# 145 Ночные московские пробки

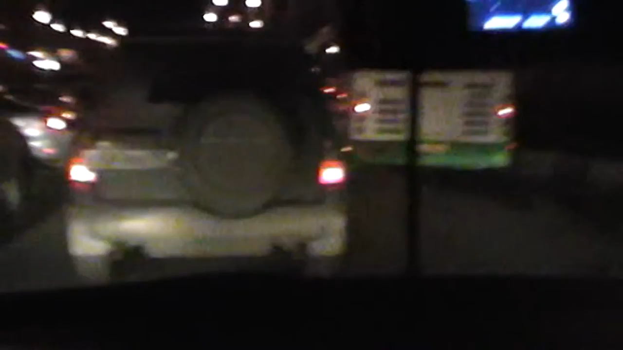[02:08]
и что у нас конечно у нас пробка
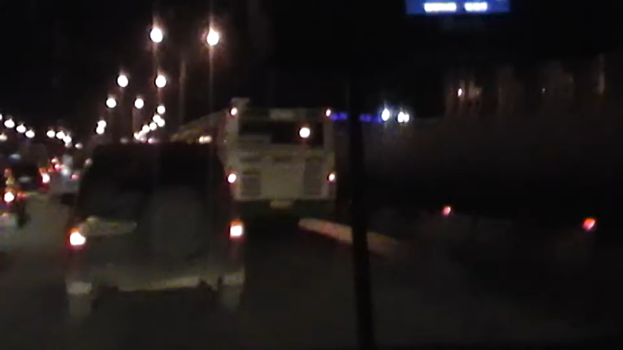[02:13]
это волгоградка вот наглядное доказательство того что на волгоградке пробки и днем и ночью вроде бы какой-то кусочек они уже открыли я сегодня по нему ехала а здесь вот все еще идет строительство развязки и из-за этого наверное большую часть в этой является